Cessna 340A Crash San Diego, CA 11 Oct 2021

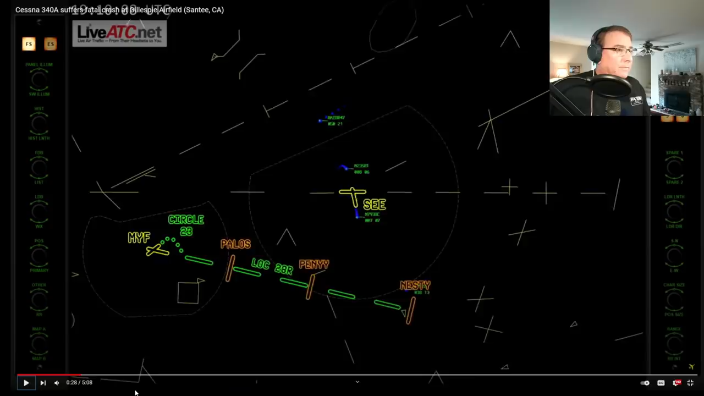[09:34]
Again, this is edited for brevity. And 22 Golf, do you say clear for the ILS 28 right? Radar 47, turn left, heading 180, join final. Left side 180, join final, right of 47.
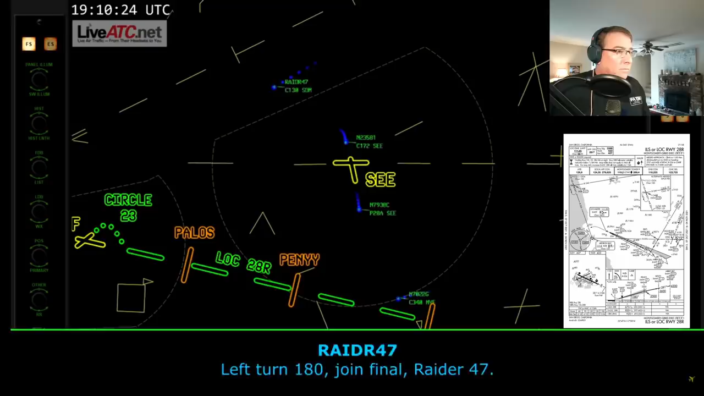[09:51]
Okay, a little point of confusion on behalf of 22 Golf here. He was cleared to intercept final and then he will be cleared for the approach.
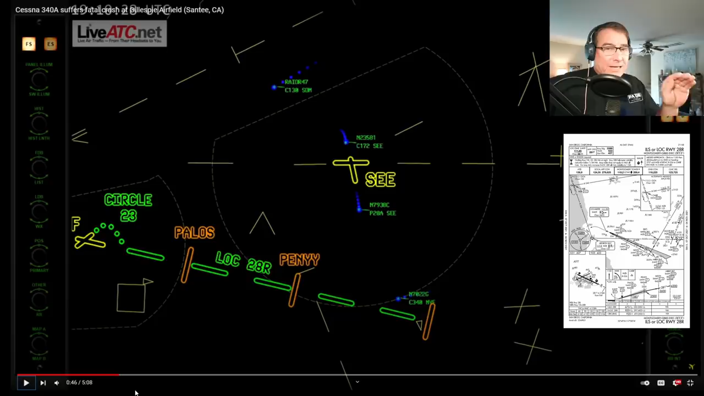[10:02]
2-2 Golf is getting very close to the localizer right now. Here, 2-2 Golf, you're 4 miles from Penny.
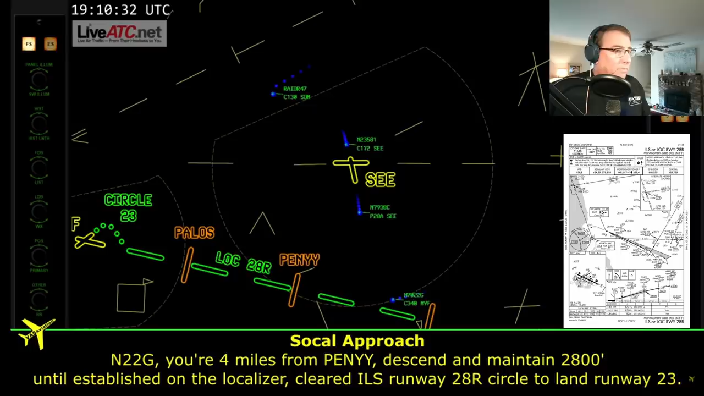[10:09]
Descend and maintain 2,800 until established on the localizer. Clear to ILS, runway 28 right. Clear for the land, runway 23. Clear for the ILS, 28 right. For runway 23, 2-2 Golf.
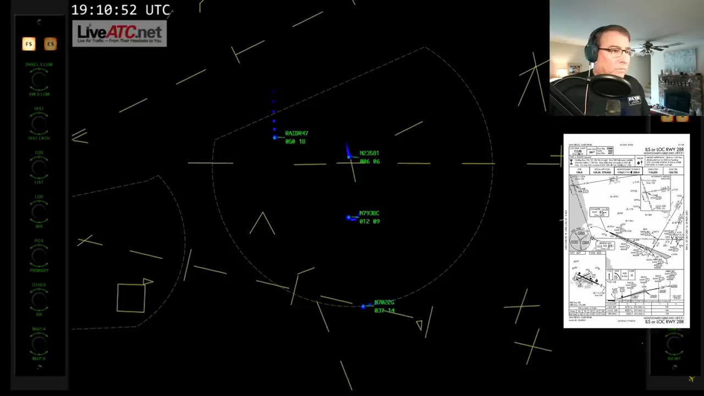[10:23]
Yes, sir. Descend and maintain 2,800 until established on the localizer. 2,800 until established on the localizer, 2-2 Golf.
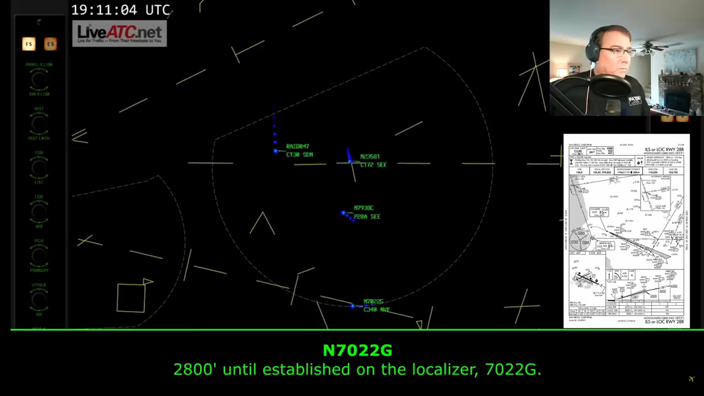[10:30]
Radar 4-7, descend and maintain 4,000. Okay, massive confusion on behalf of the pilot there about what that clearance actually was. Cleared the ILS 28 right circle to land runway 23. It appears that the circle to land portion of that clearance baffled that pilot. And all this is happening at the crucial moment of intercepting the localizer. This is why flying a multi-engine aircraft, one of these light twins,
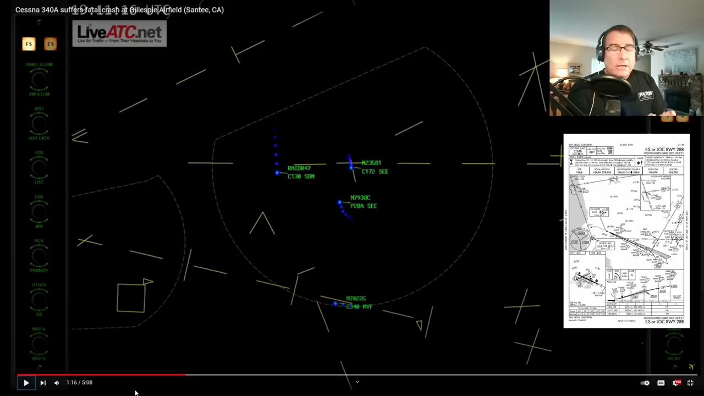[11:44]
Center maintain 4,000, ready to 4,000.
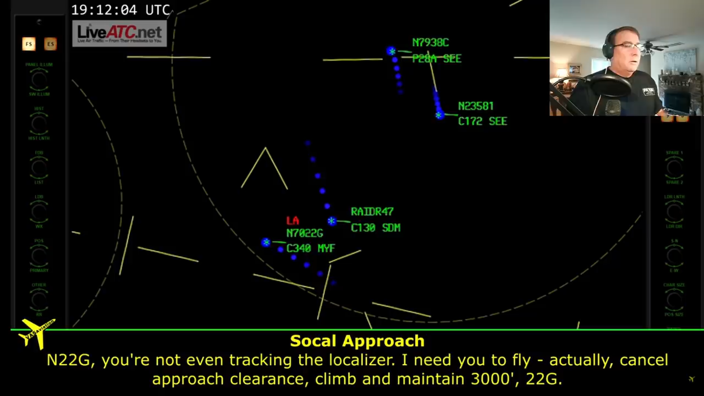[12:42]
It's actually, cancel approach clearance, climb and maintain 3,000. 2-2 Golf. 3,000, 2-2 Golf. Maintain 3,000.
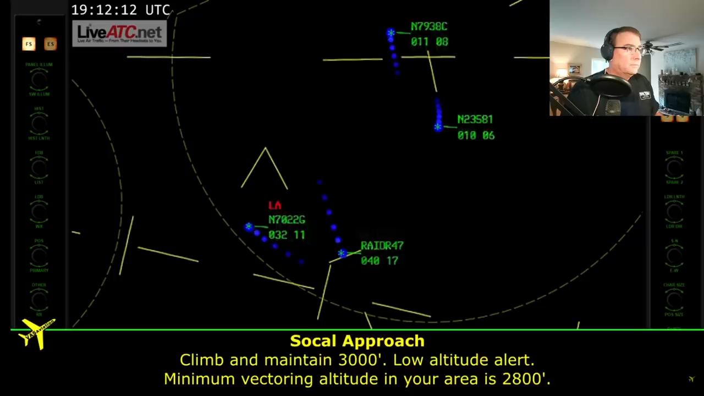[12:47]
Low altitude alert, minimum vectoring altitude in your area, 2,800. Okay, he's blown the approach. Now he's really, the pilot of 2-2 Golf is very stressed now. He's made the mistake of completely missing this approach from the beginning of the approach. But no harm, no foul. He can just climb up and get re-vectored back around for the approach. But this has put the pilot of 2-2 Golf under an incredible amount of stress. Climbing 2-2 Golf.
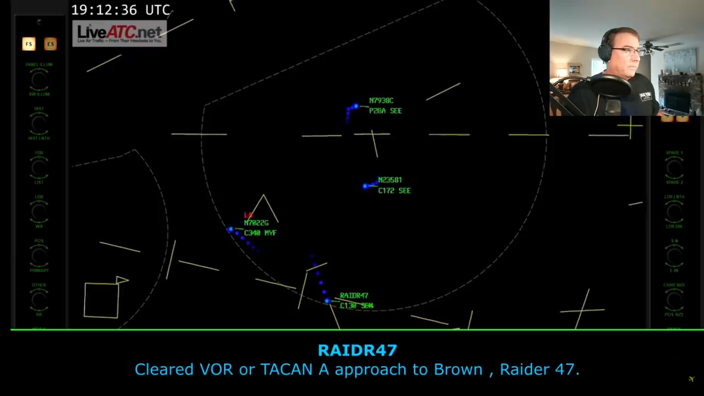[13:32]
Cleared VOR, TAC and Alpha approach to Brown, Radar 4-7.
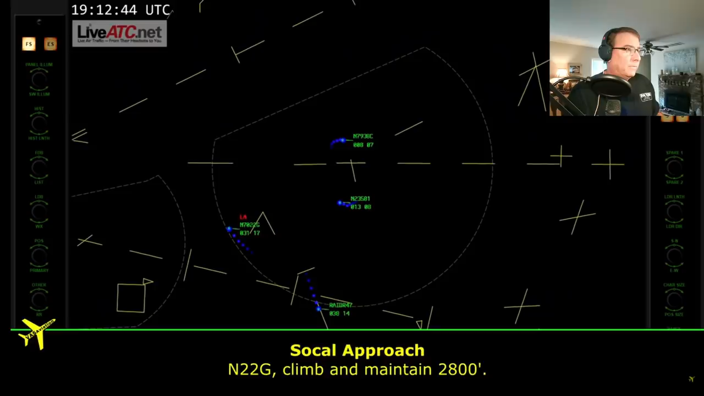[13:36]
2-2 Golf, climber maintained 3,800. 3,800, group. That's 3,800. That's a typo on the slide there. He's still below the minimum vectoring altitude. He's still too low.
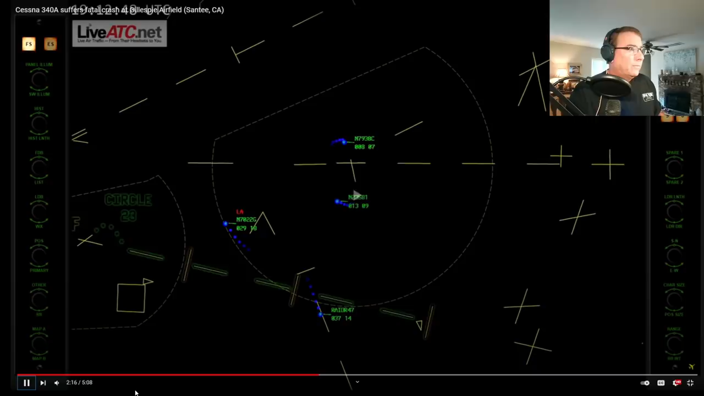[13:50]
Radar 4-7, contact Brown Tower, 128.25.
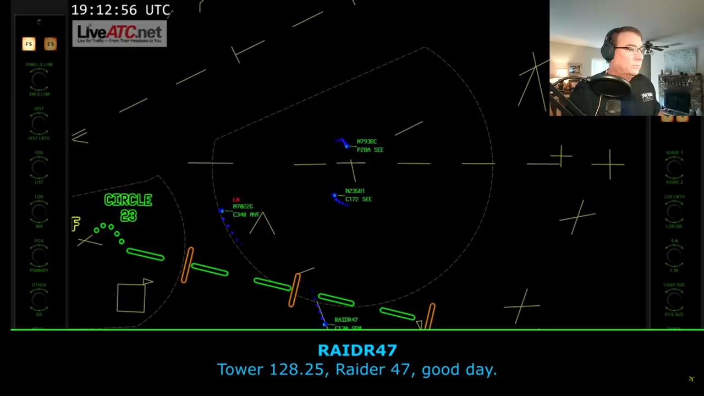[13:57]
Tower 128.25, radar 4-7, thanks, good day. Good day. 2-2 Golf, turn right, heading 090, re-vectors to final.
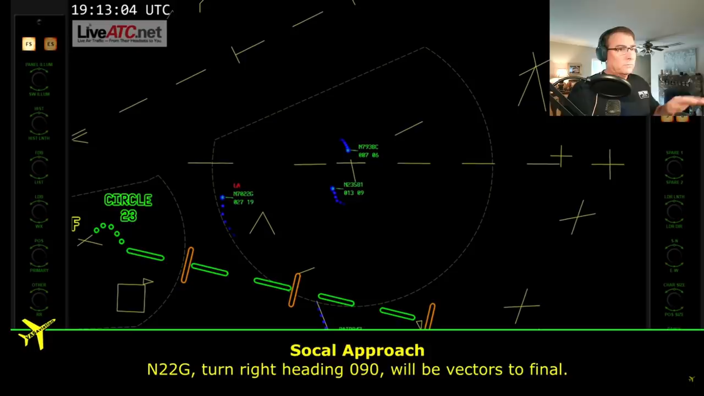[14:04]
090, 2-2 Golf. Okay, we're just going to do this all over again. Right turn to 090 degrees, and they're going to re-vector him around for final and try this again. So he's in the turn, in the weather, descending when he should be climbing.
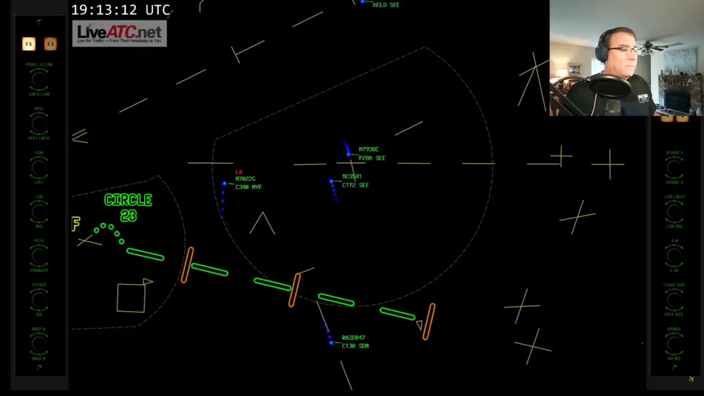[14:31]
2-2 Golf, turn right, heading 090, climb immediately, maintain 4,000. 4,000, climbing immediately, 2-2 Golf. He still insists that he's climbing when he, in fact, is descending.